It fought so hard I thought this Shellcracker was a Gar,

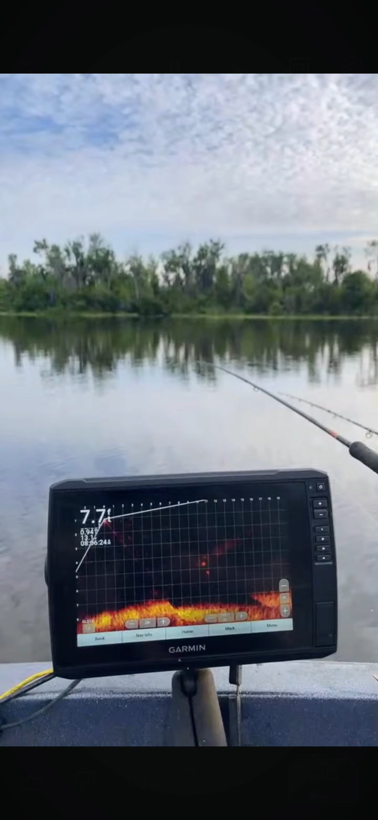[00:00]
front ranch. It's got a bite. It's got a bite, bite, bite, bite, bite, bite, bite, bite. See that? See that?
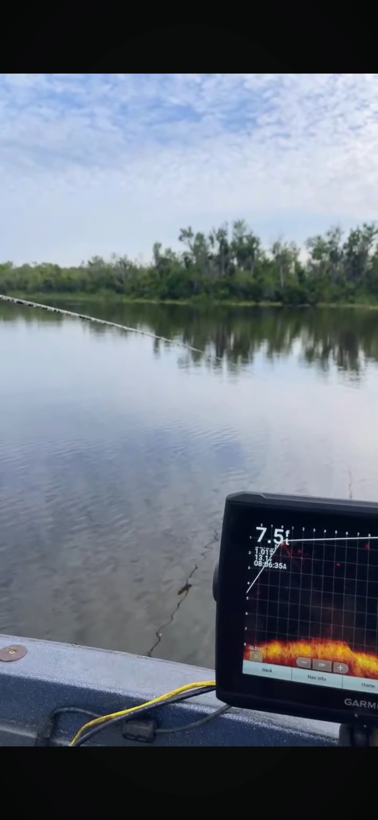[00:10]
That's a girl. And that's a girl. Back it up. Hopefully the dogs don't. No, I can't back it up because I'm afraid the dogs are gonna.